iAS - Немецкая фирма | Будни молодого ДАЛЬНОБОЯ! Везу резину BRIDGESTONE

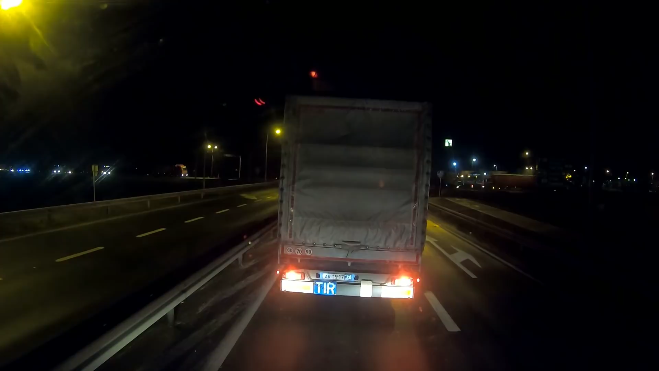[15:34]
Но у меня от Блю еще хватает. Очень много. На 900 километров показывает. Поэтому уже на границе заправлю тогда. Русский дальнобой впереди стоит. Пацаны крутят землю колесом.
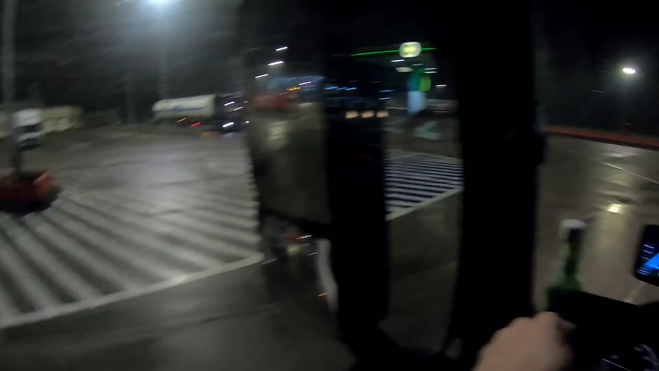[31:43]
Наверное, один встал и все повторили. Вот, по стрелочкам выезжаем. Все четко. Все четко, все четко. Так, давай легковушка. Это что-то. Ладно, поехали. Подождет. Все, пока, Польша. Я уже, ребята, почти в Германии.
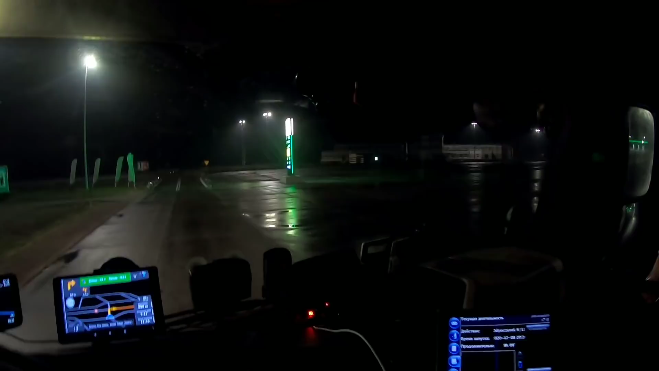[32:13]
И у меня сейчас буквально 100 метров, и я буду в Германии. Тут уже граница. Здесь меня была полиция остановила, когда я в Польшу заезжал.
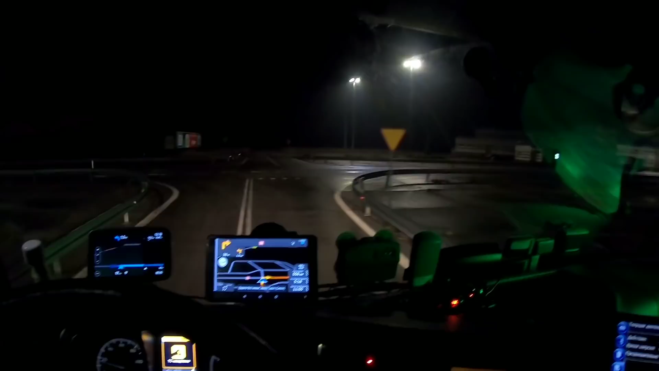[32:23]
Не знаю, с чем связано. Остановили таки. Ну, и начинаем мы разговаривать. Он видит, что по-польски я разговариваю не как поляк. И получается, говорит, Украина, а я говорю, не, Беларусь.
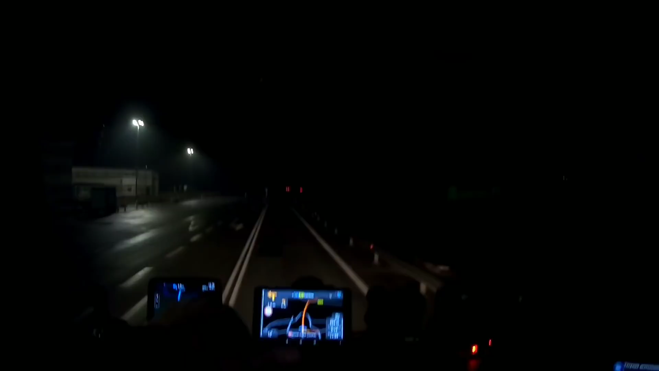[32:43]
А, Беларусь, добра, добра. И даже, знаете, вот их пост. И даже, знаете, они у меня не посмотрели ничего. Спросили номер машины почему-то и номер прицепа. Записали себе. И все. Я поехал. Себе спокойно.
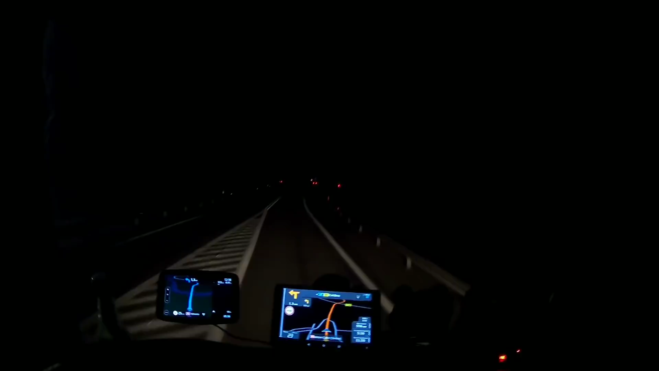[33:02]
Беларусам поблажка здесь. Так, здесь вот тоже, возможно, полиция сейчас стоит. И там что-то тоже происходит. Да, здесь полиция стоит. С левой стороны.
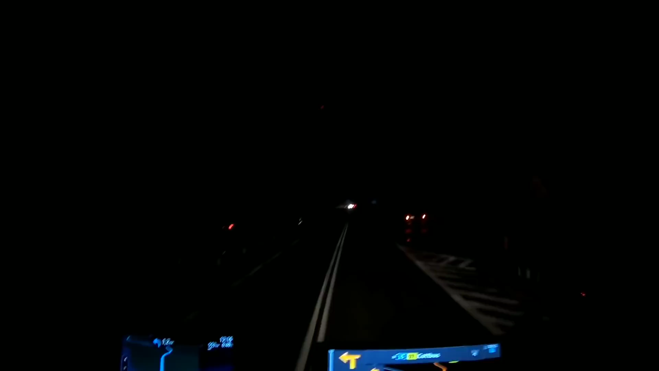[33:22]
Это уже немецкая сторона, ребят, вот. Граница. Здесь вот мост. И этот мост, это получается граница. Впереди там что-то случилось.
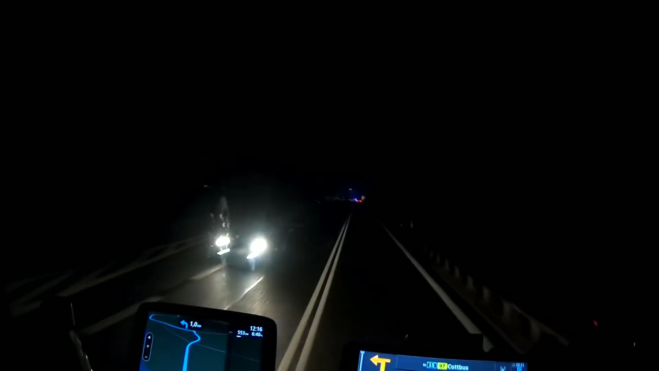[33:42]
Или проверка какая-то. Даже в очереди нужно будет постоять. Обычно здесь вообще спокойно проезжаешь. Что-то хотят посмотреть, наверное. Вот, останавливают нас уже. Будем останавливаться. Ладненько, включусь попозже. Что-то там случилось. Мне вообще показалось, что там накрыли какую-то контрабанду.